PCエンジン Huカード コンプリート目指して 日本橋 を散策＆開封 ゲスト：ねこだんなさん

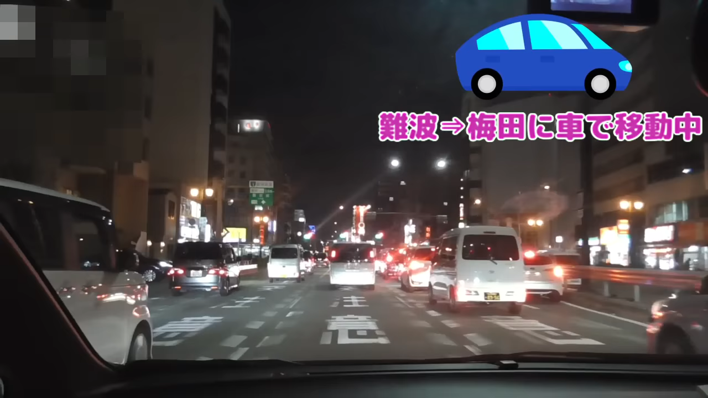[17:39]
続いては本日最後にお伺いするお店梅田にあるマンダラケさんに車で向かいたいと思います